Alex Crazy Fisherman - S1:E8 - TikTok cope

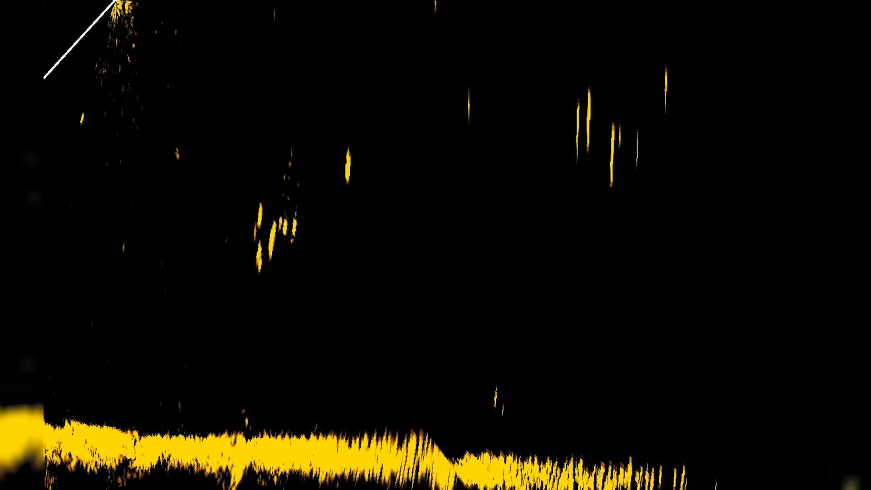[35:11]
Mēs pat ekrānā, mēs lūk, ļoti skaisti redzam, kā mums iet pa apakšu zivs. Lūk, mēs redzam, kā viņa kustās uz priekšu pat, lūk, kā viņai.
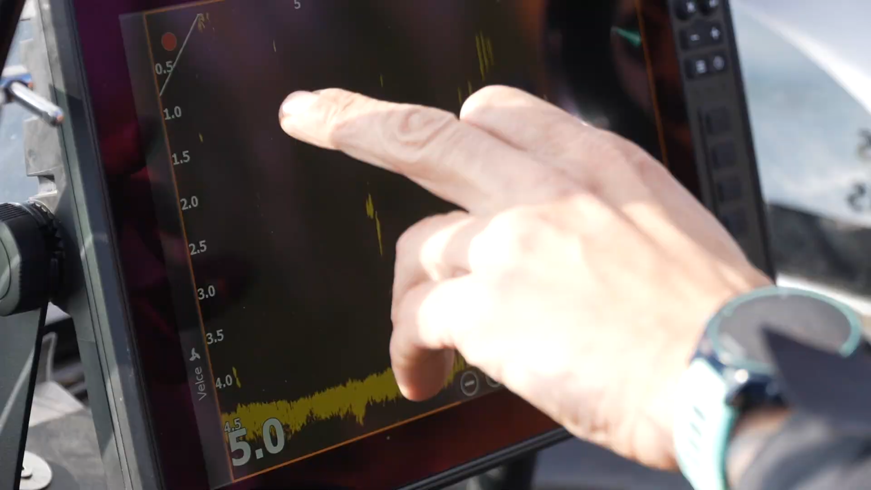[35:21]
Jo šeit mums ir tas devējs, ko es rādu, šis ten, ko es rādīju. Šeit mēs augšā esam.
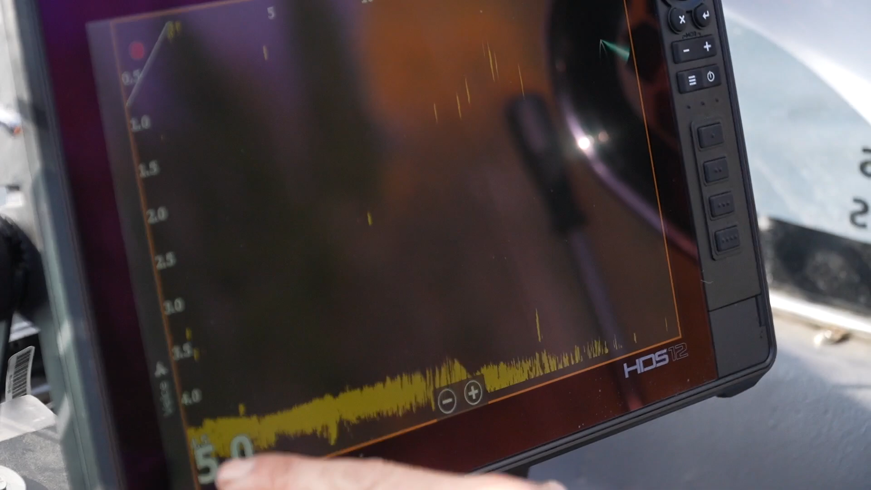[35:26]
Šī ir grunts apakšā. Mēs redzam, ka šeit ir 4,5 metri dziļums.
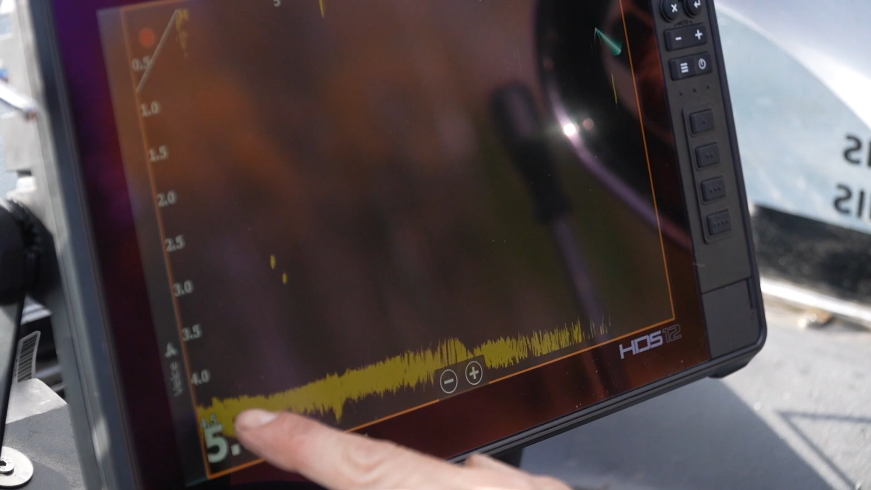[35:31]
Un uz priekšu bildu mēs redzam 25 metrus.
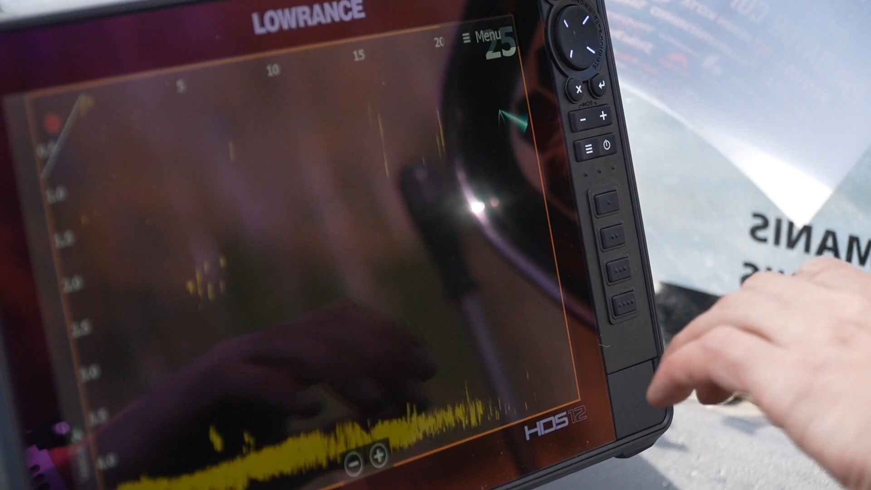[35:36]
Tātad uz kurien es pagriezīšu šo te, mums lūk rāda, šīs te visas ir zivis.
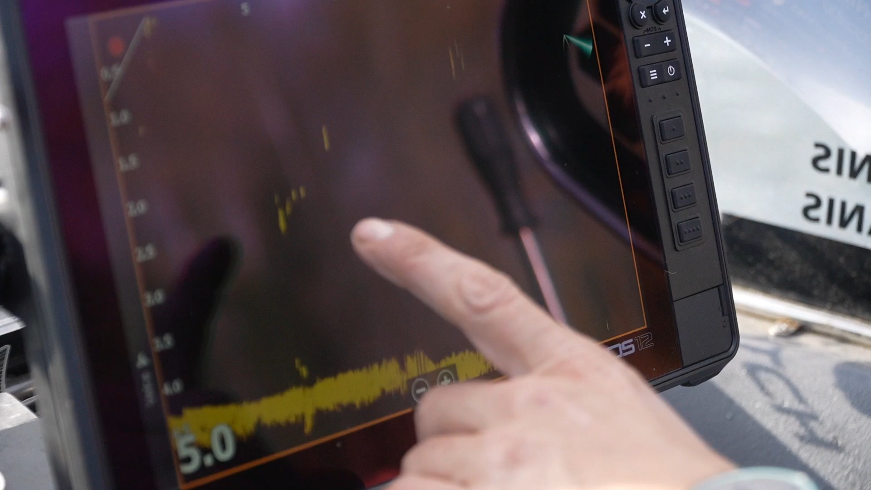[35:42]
Lūk, pusūdenī. Bariņš.
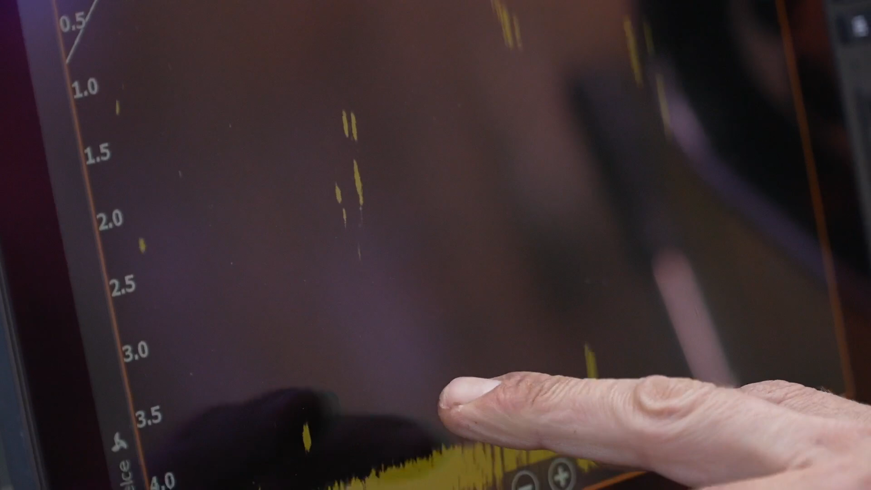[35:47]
Un kā es viņu reku grozu, lūk, zivtiņi panāca augšā un nogāja lejā atkal.
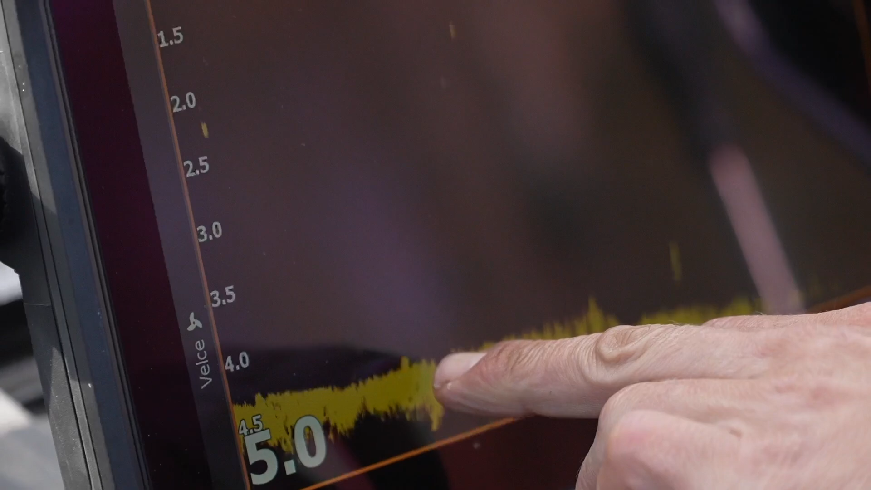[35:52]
Lūk, šeit mēs redzam, apakšā ir lielāka zivs iet šeit prom.
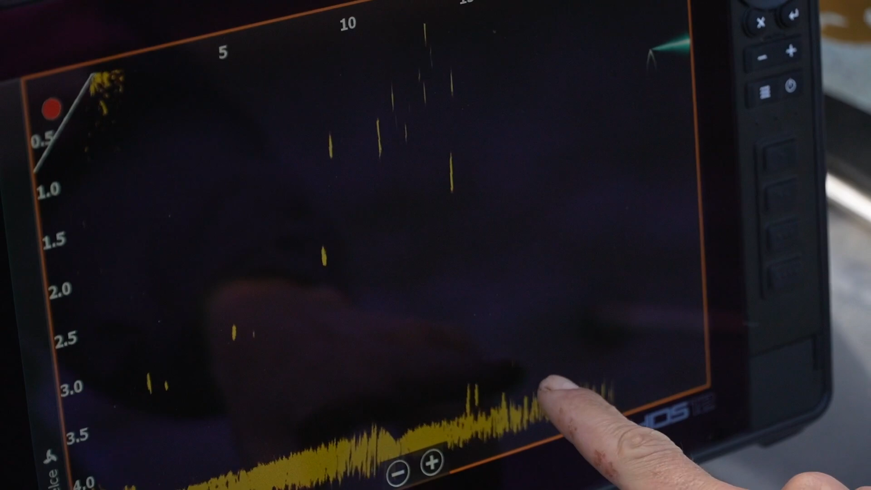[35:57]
Pagriezīšu vēl staru. Mēs redzam, kā viņas iet prom. Man māneklis jau grimst šeit. Mēs varam parādīt, kā grimst māneklīts.
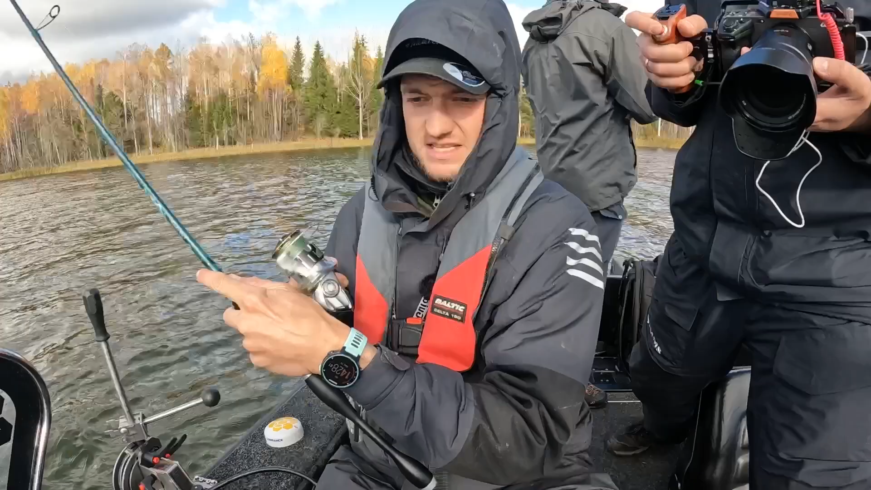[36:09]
Tās visas ir zivis, kas tie dzeltenie, visas, kas tur tajā melnajā ekrānā.
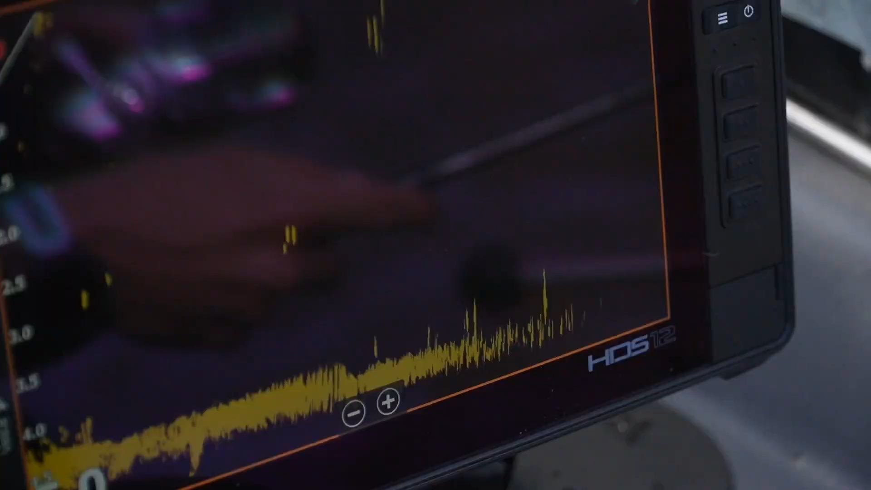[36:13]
Tās visas ir zivis, tikai mazākas.
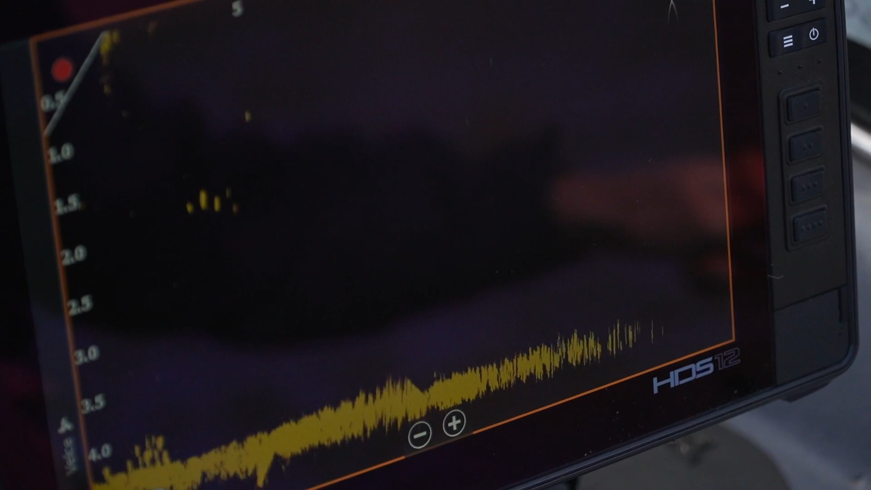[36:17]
Visas mums ir jāmeklē kaut kas lielāks.
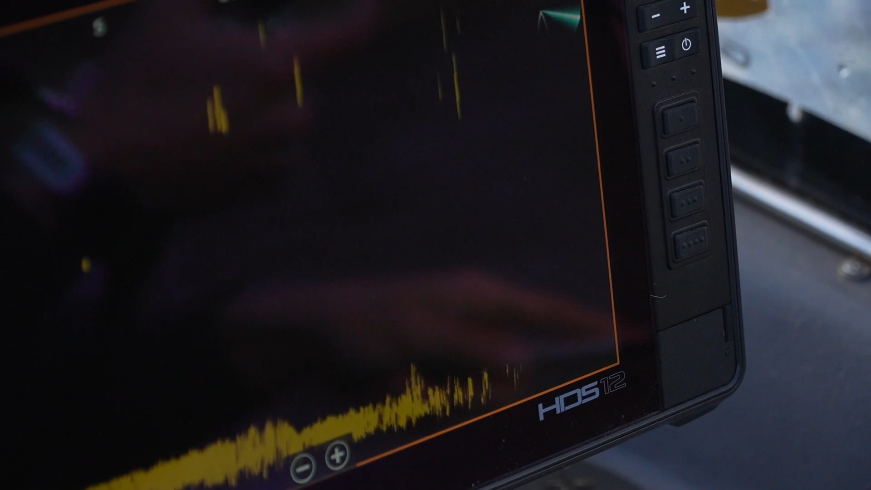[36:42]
Un lūk, mēs redzam, kur iet lejā mans māneklis šeit. Lūk. Lūk, ir tas, pa ko mēs gribējām uzmest. Un šādi mēs sākam lūk vilkt. Mēs pat redzam, kā mums lūk māneklis iet pāri tam apakšā.
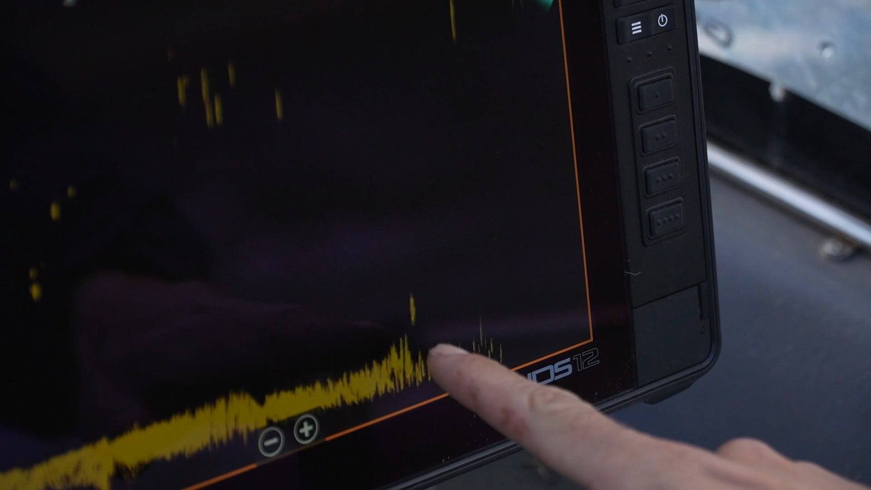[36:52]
Ja? Ja tā būtu zivs, protams, viņi tur pakustētos un varbūt mums pat nāktu līdzi.
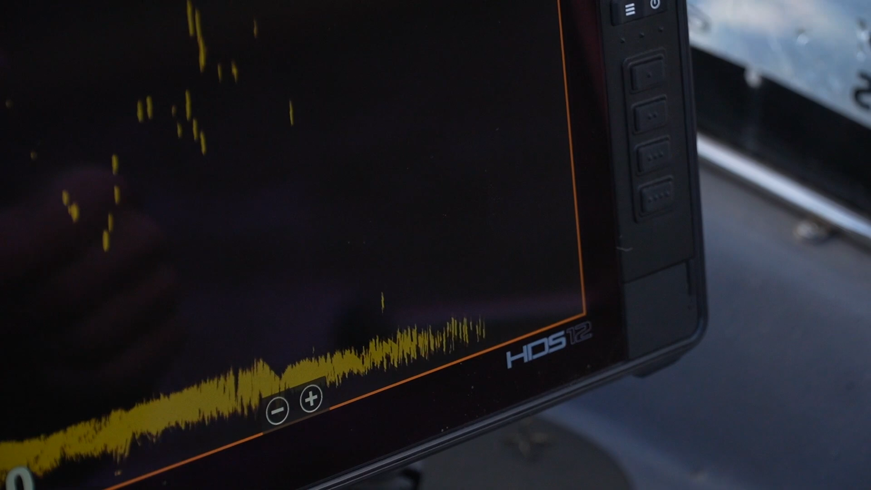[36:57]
Bet šeit mēs redzam, ka mums nekas līdz īsti nenāk.
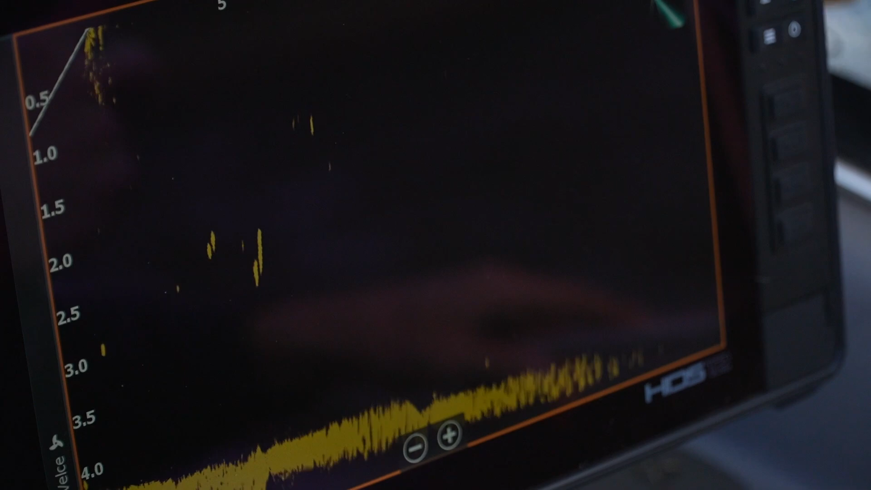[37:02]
Ja?
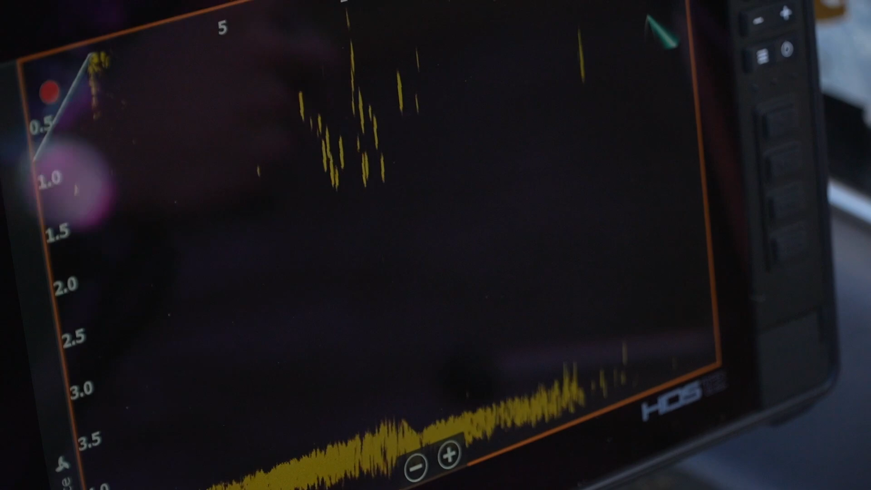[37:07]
Bet lūk, šitajām zivīm, ja mēs izvilksim tulīt cauri baram, mēs varētu redzēt, lūk, kā pabēg malā pat zivtiņas, ja?